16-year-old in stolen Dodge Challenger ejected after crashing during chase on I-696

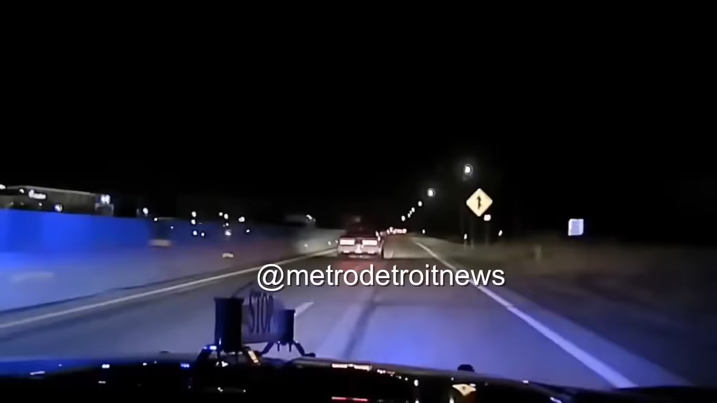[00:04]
I'm going to try to get out here.
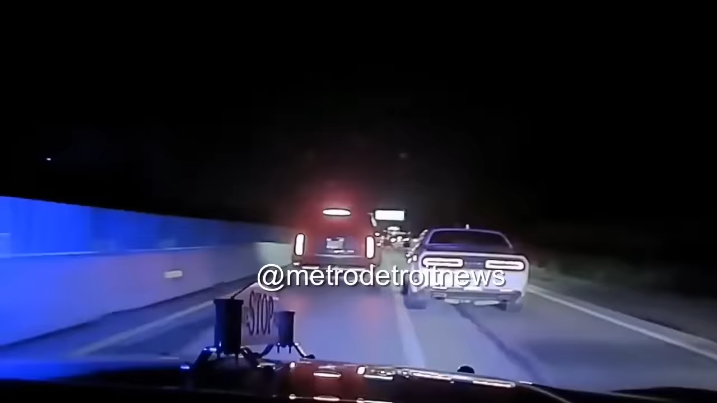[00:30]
Still medium traffic, speed's picking up, 100 miles an hour, speed's picking up, speed's Still medium traffic, speed's going down
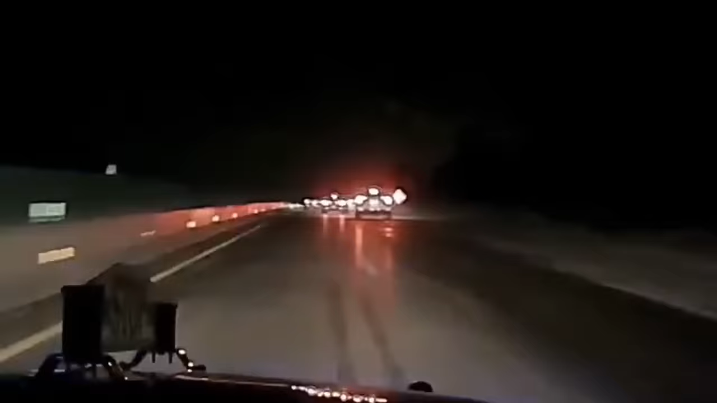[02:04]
Clip to Farmington. Flip, flip, flip. Crashed out. Crashed out.